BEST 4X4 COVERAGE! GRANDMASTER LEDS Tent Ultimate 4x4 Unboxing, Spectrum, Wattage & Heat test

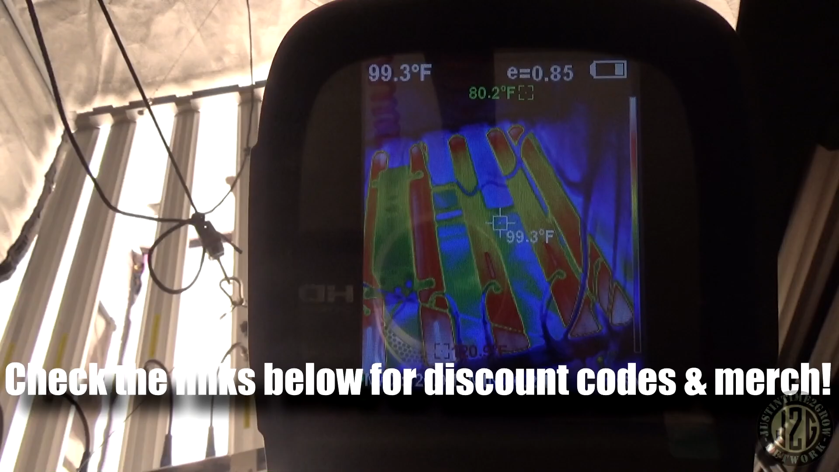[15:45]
On screen: spot 99.3°F
I don't see any major issues
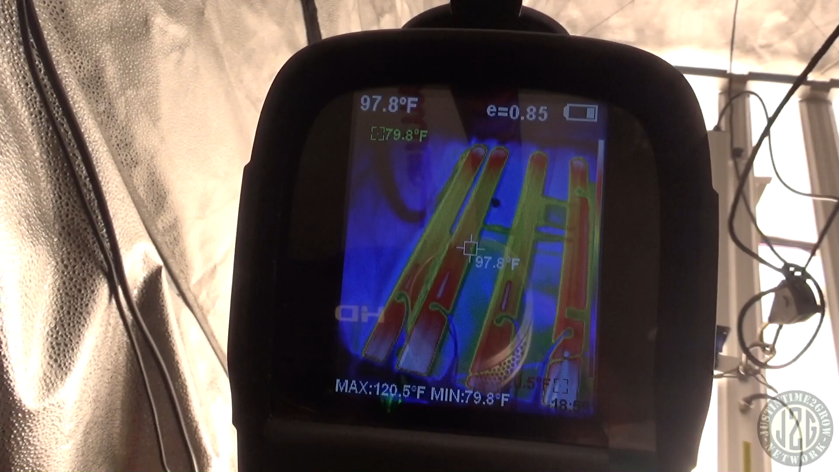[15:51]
On screen: spot 97.8°F, max 120.5°F, min 79.8°F
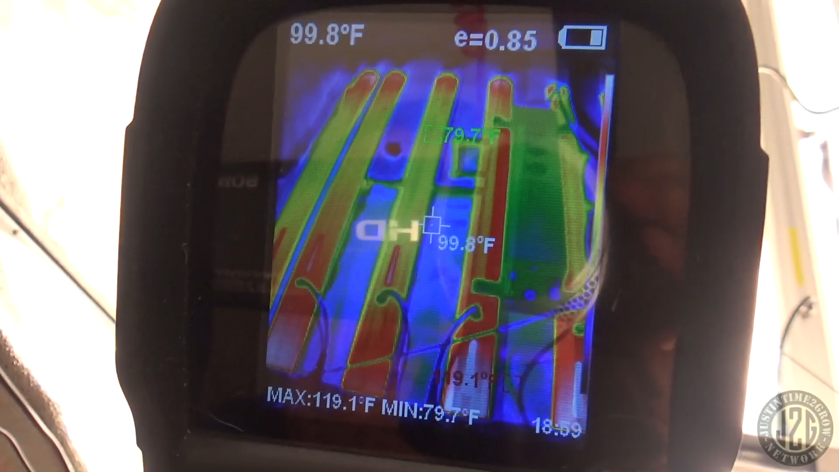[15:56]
On screen: spot 99.8°F, max 119.1°F, min 79.7°F
looks like the hottest is 121
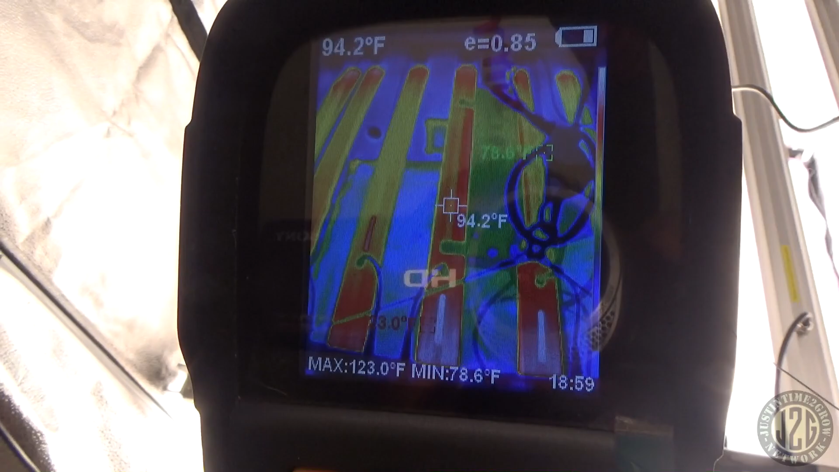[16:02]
On screen: spot 94.2°F, max 123.0°F, min 78.6°F
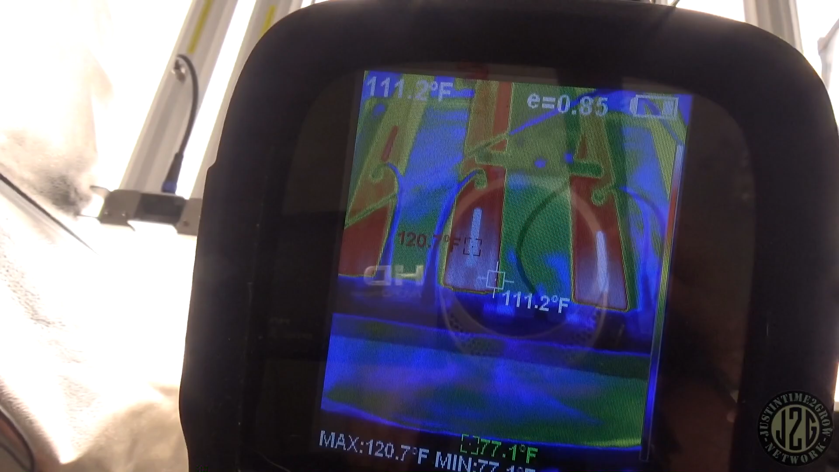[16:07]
On screen: spot 111.2°F, max 120.7°F
got a little bit of heat at the end here
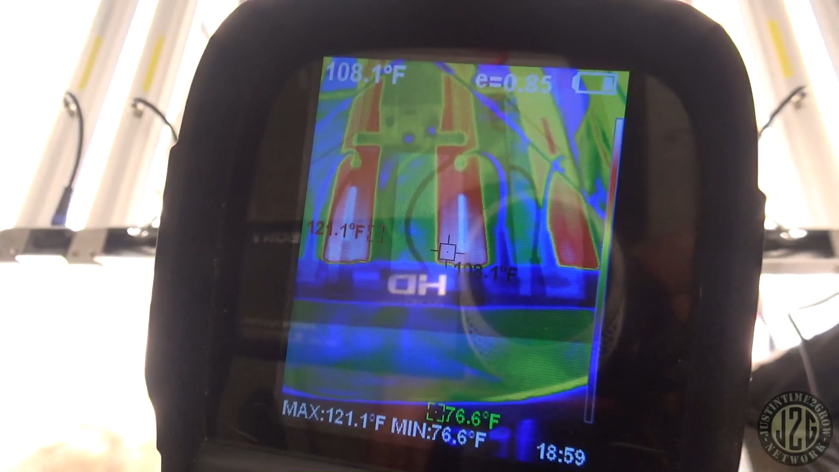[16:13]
On screen: spot 108.1°F, max 121.1°F, min 76.6°F
on the two middle bars I know they're probably carrying a little bit more power there
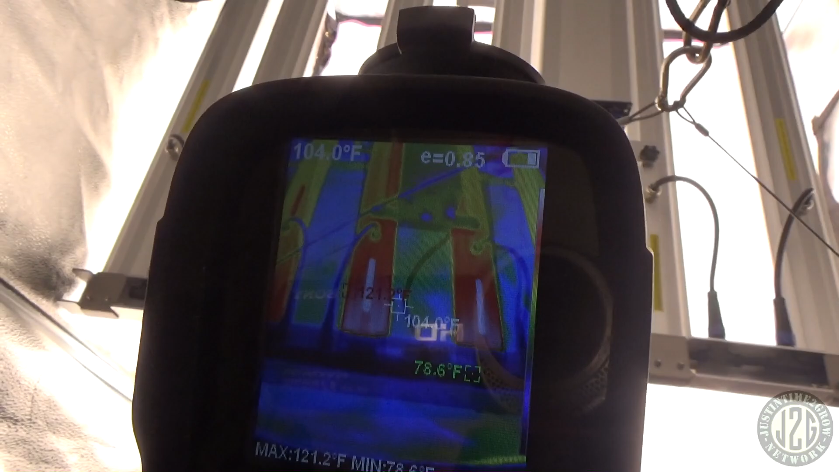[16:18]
On screen: spot 104.0°F, max 121.2°F, min 78.6°F
to distribute to the other ones it looks like maybe
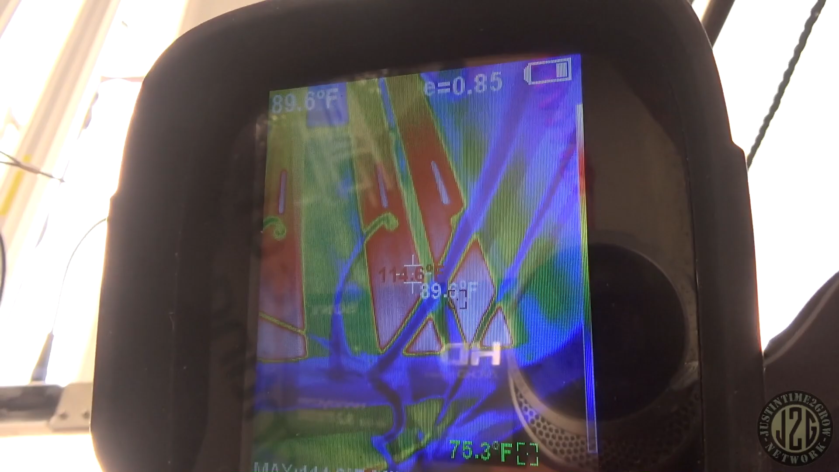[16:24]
On screen: spot 89.6°F
I don't know we're a little warm on this end too
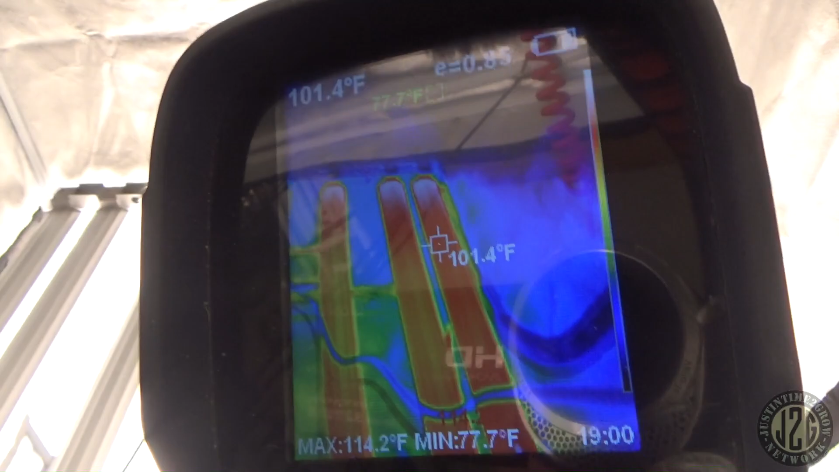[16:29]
On screen: spot 101.4°F, max 114.2°F, min 77.7°F
how about the other end oh yeah both ends
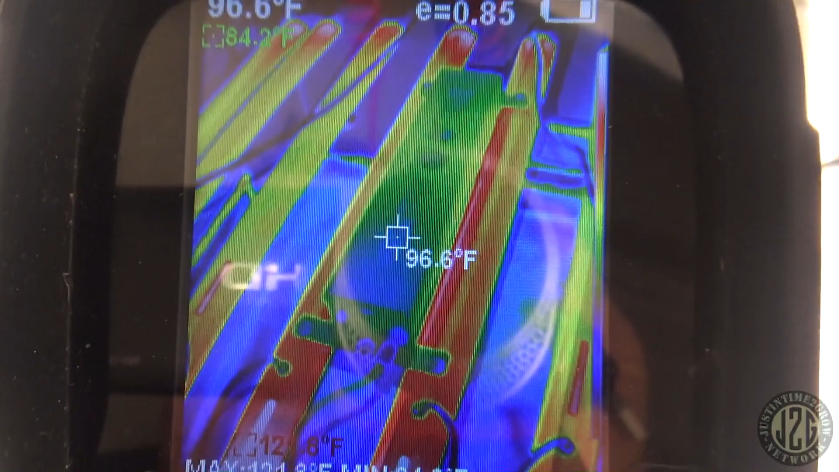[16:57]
On screen: spot 96.6°F
driver box isn't even 100 degrees
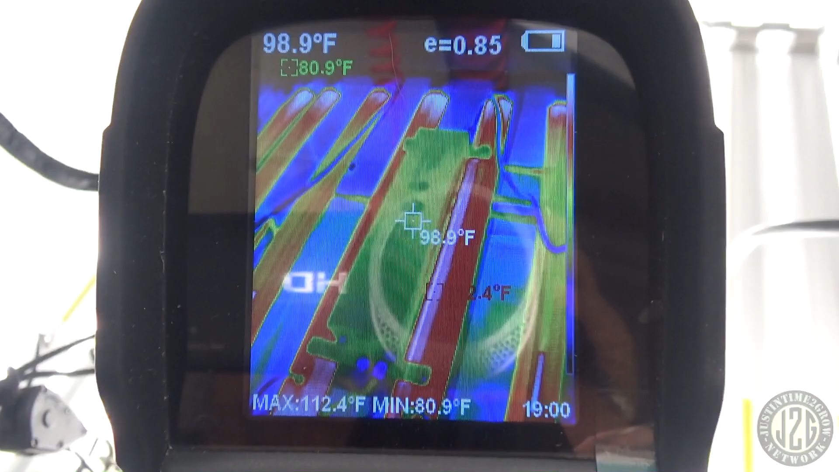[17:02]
On screen: spot 98.9°F, max 112.4°F, min 80.9°F
right next to the driver the bar is 104
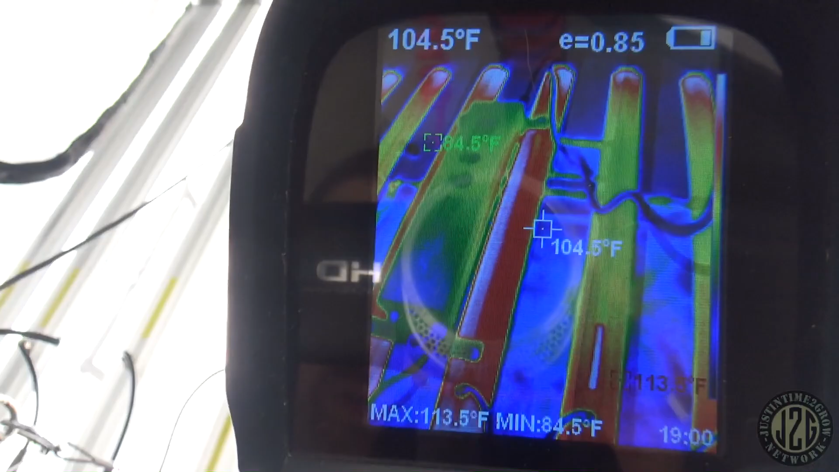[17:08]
On screen: spot 104.5°F, max 113.5°F, min 84.5°F
97 or 100
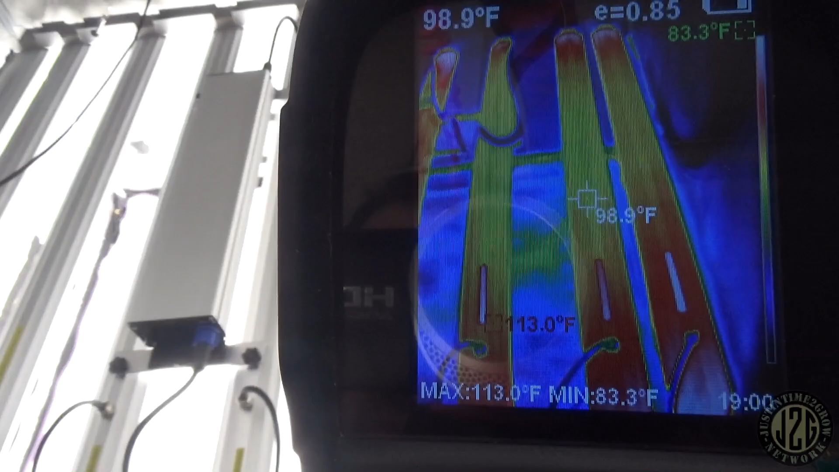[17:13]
On screen: spot 98.9°F, max 113.0°F, min 83.3°F
101 yeah not bad at all great even even coverage and even